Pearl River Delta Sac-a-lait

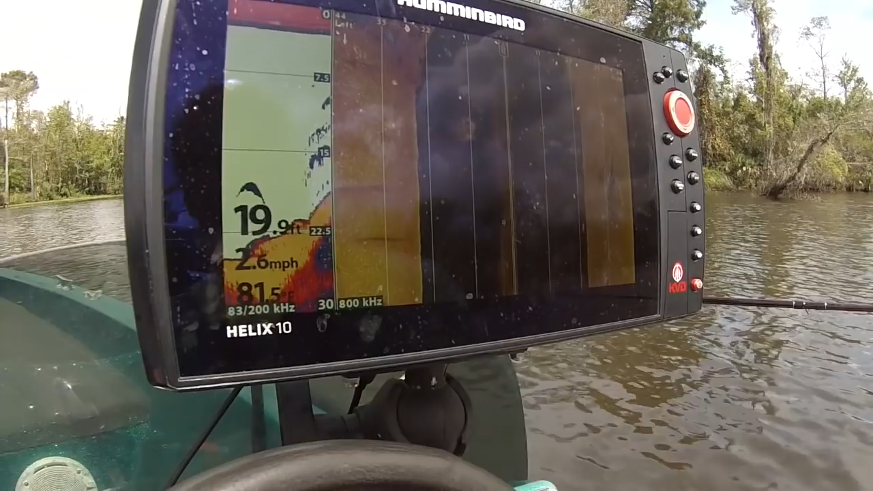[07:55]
On screen: depth 19.9 ft, water 81.5°F, speed 2.6 mph
And we're fixing to ease up so you can see some of this underwater structure that we're gonna come back and crop. Eight clouds that we have, I'm fixing to come over. You can see the structure coming up there.
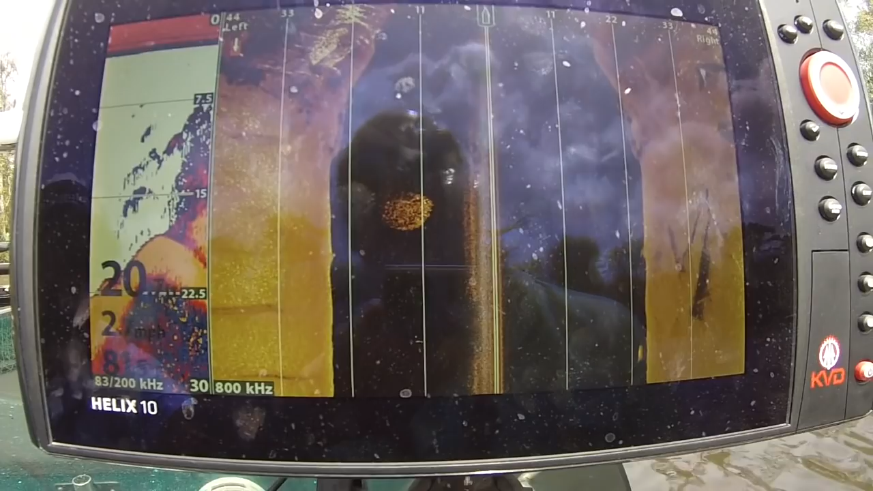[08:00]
It's pretty cool. You can see some more bait hanging on the sides.
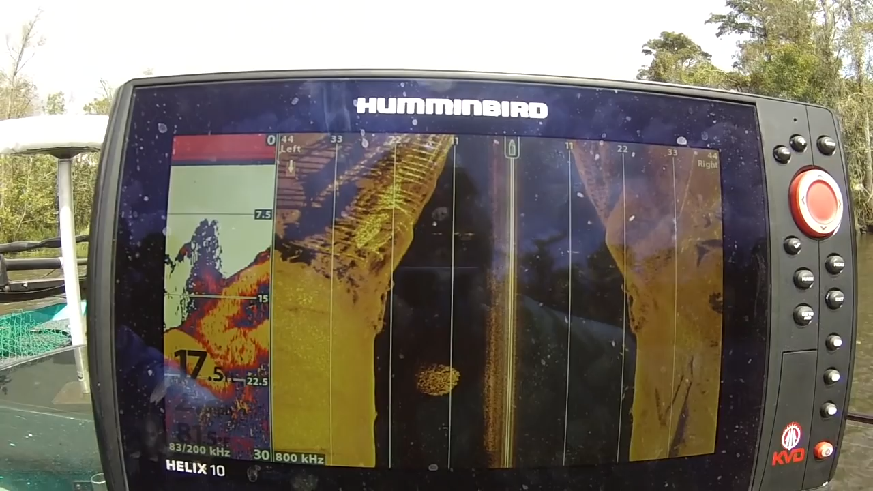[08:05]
But look, I don't know if this is a bridge or an old barge. It's one of the two.
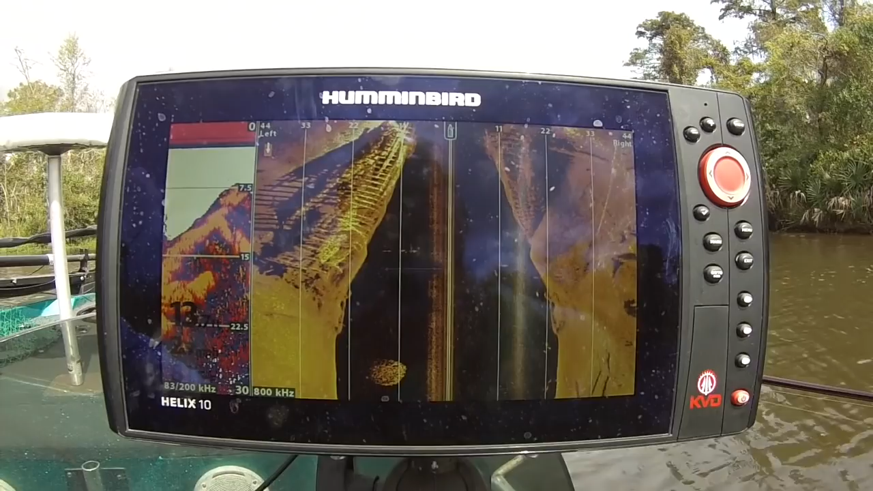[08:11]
Now this was a huge logging area. They logged all this for Cypress 100 years ago.
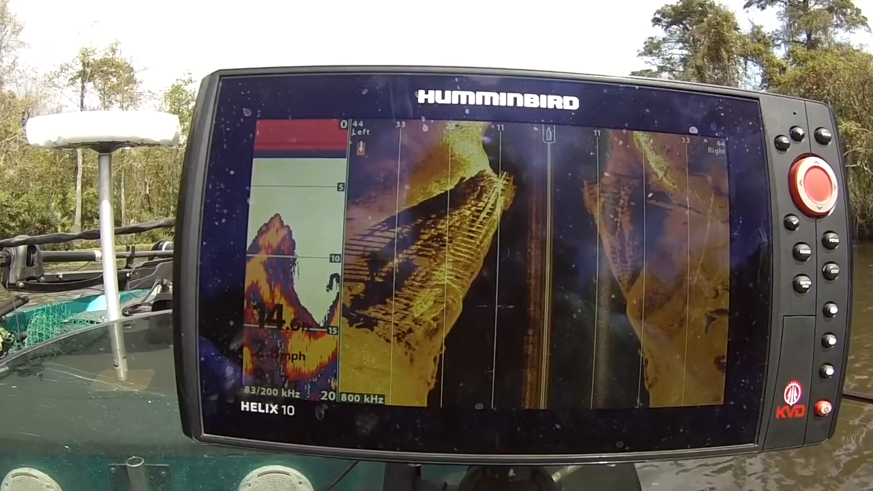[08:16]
And look here at all the bait and stuff is hanging off the back side of